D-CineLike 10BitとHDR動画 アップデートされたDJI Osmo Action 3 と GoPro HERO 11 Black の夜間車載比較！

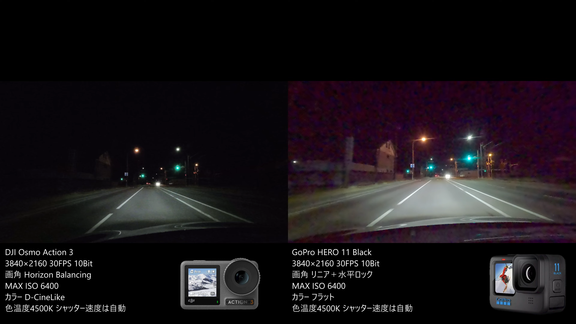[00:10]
Action 3の設定なんですが DC-like の10bit 色温度は4500に固定していますで、ISO感度のMAXは両方とも6000何百だったかなに設定します前にですね、アップデート前の車載比較の時にコメントでISO感度の
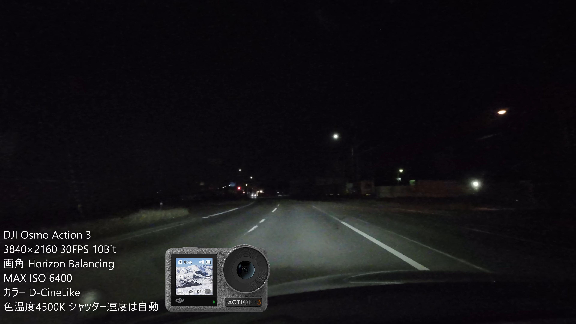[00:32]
最大値を合わせてほしいというリクエストをもらったんで今回はISO感度の最大値をどっちも合わせておきましたえーと、Action 3の方がもう一段階で12800選べるんですがGoProが6400までってことで6400にしていますさあどうでしょうか10bitになってね、Action 3はそうですね、日中ね、あのー何回か動画撮ってみたんですけども最初見た時は大したことないかなって思ったんですがまあよくよくね、こう見てみるとあ、
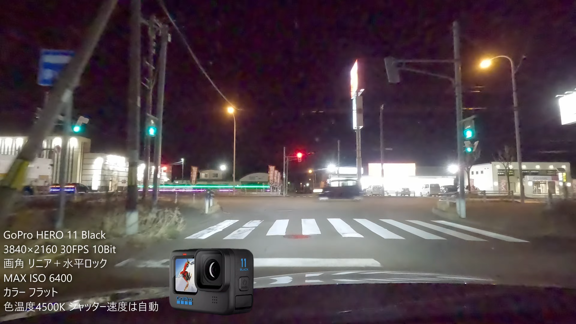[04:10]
アクション3このちっちゃい画面で見る感じでは前よりかやっぱなんかノイズ少ないように、うん、思いますあと、やっぱこの白飛び黒潰れが比較的まあ少なくなったかなっていうまあGoProは相当明るいですが多分今そうね、めちゃくちゃ白飛びしまくってると思います目の前にはね、ツルハードラックかながあるんですけども、これどうですかねあ、そうそう、一応2つのもあのー、リニアプラス水平維持っていうかえー、GoProは水平ロックでえー、アクション3はえー、ホライゾンバランシングこれでやっております
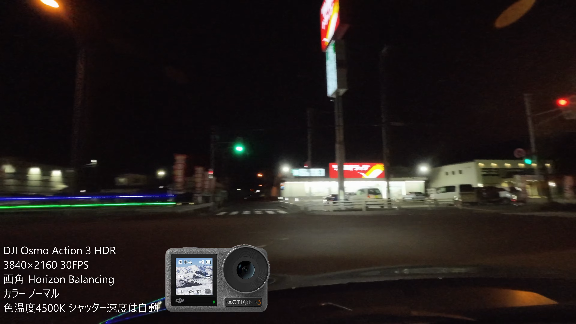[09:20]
ポケット2と同じルートを今度手持ちで歩いてみてそういう比較もやっていきます前のね、そのポケット2の比較があまりにもひどすぎたっていうかまあ、これだったらちょっとアクション3買うの厳しいかなって話をしたんですけど今回のこのアップデートで相当良くなってると思いますわー、ちょっと地面がこれなかなかね、この画面じゃ伝わりにくいんですけどねちょっとなんかうーん、光ってるっていうかヘッドライトのね、光がちょっとだけその低回数っていうかまあ、これ怖いんですよね北海道に住んでる人だったらあるあるなんですけどちょっと地面がこうね、
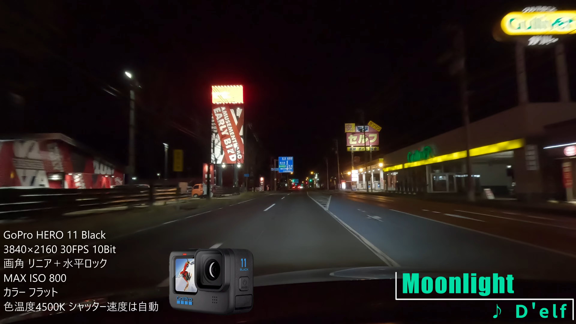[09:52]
凍ってるような感じがしますまあ、まだ12月もね、始まったばっかりなんでまだまだ、マイナス3だったらねそこまできつくないですけどこれマイナス6と7となってくるともう完全に路面が凍りつくんでブレーキがおまけのような感じになっちゃいますねゆっくりね、こう減速しないとすーぐね、ツーってまっすぐ進んでっちゃうんでだから運転怖いですねはい、という感じでもう一度ぐるっと回ってきましたがどうだったでしょうかまあ、